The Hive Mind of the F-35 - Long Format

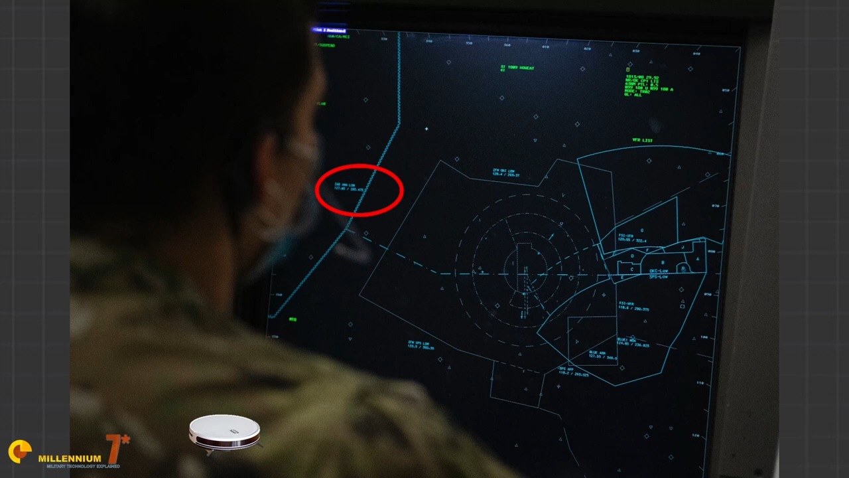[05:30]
sensor a radar will generate a blip on the screen associated with distance azimuth
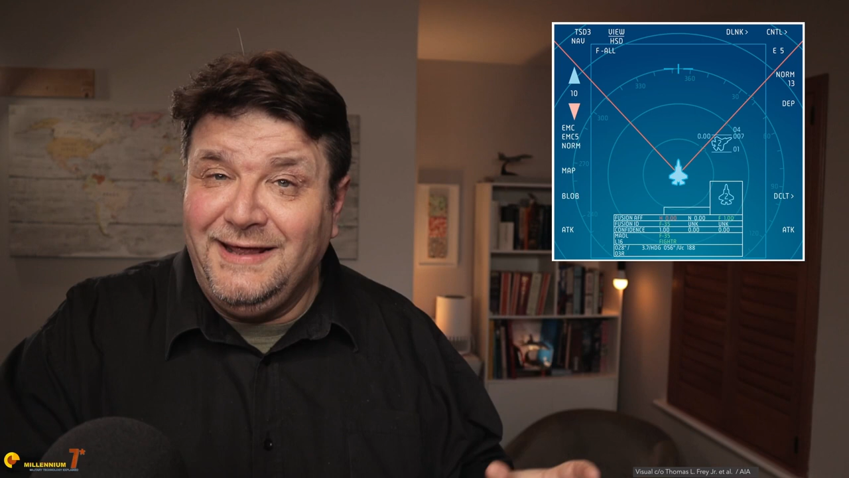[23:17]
id output on the big screen in the cockpit shows combat id information from each level of